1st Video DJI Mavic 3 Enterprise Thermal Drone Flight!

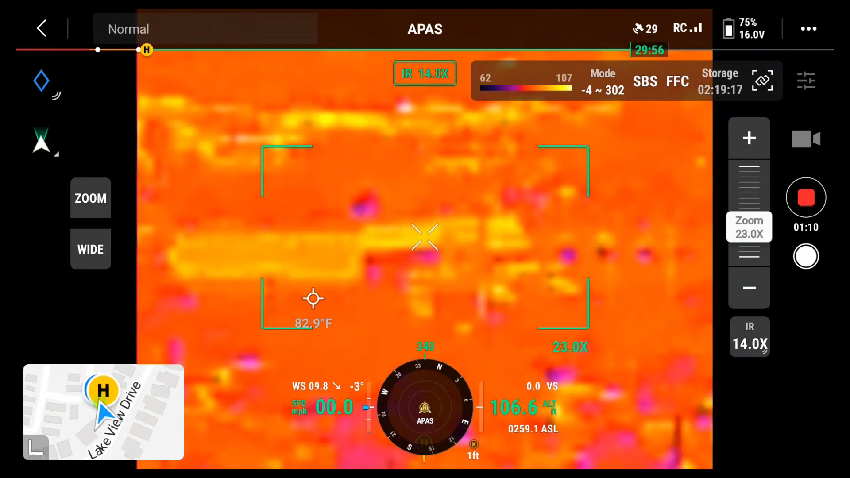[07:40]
On screen: spot 82.9°F
It's a little, gets a little tough. I think IR is going to be definitely better when it's looking now.
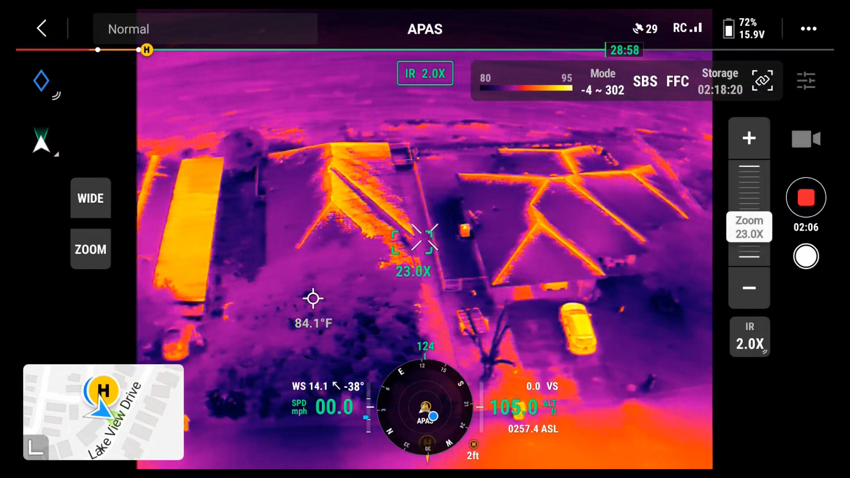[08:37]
On screen: spot 84.1°F
Go back to, there's the new house being built across the street.
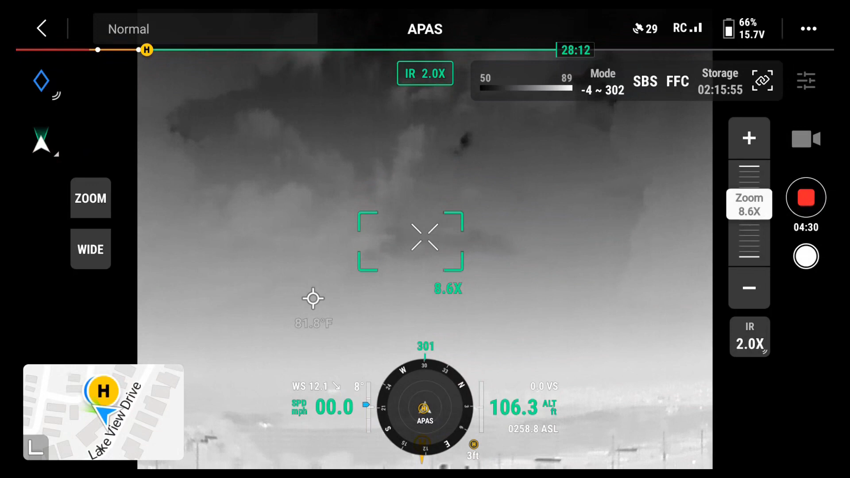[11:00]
On screen: spot 81.8°F
Interesting we have storm clouds in the area. Back to the park now.
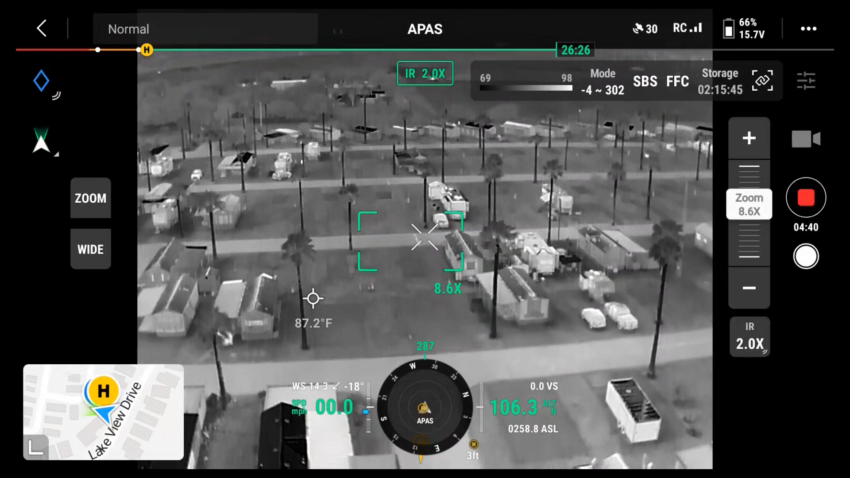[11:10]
On screen: spot 87.2°F
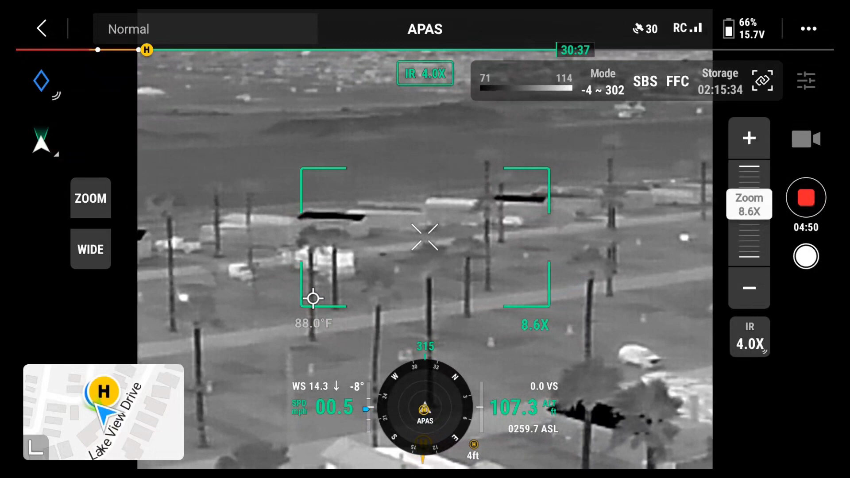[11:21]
On screen: spot 88.0°F
Looks like we're still at 65% battery.
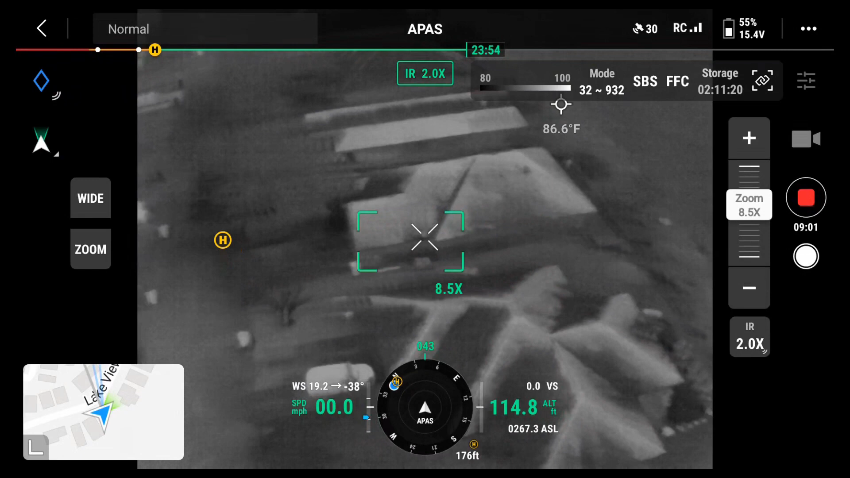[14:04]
On screen: spot 86.6°F
Well, that's the home point on the screen.
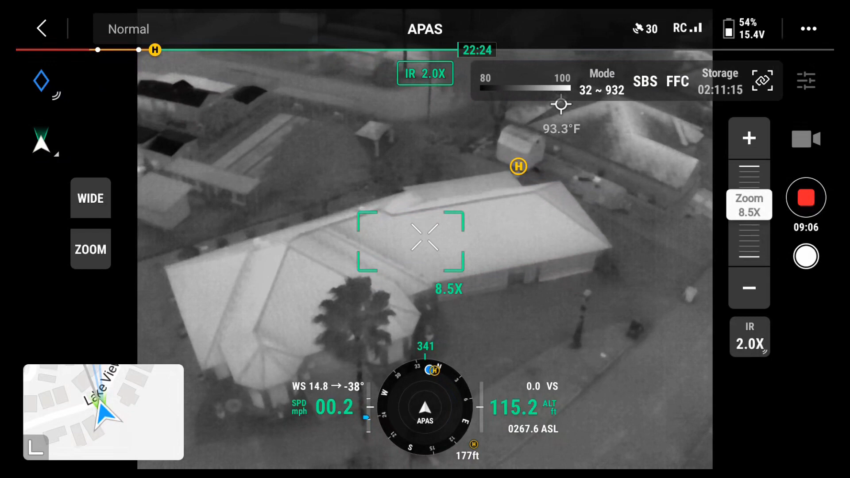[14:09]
On screen: spot 93.3°F
That's interesting. That's right where I'm sitting. It's behind the house. Turn it back on camera.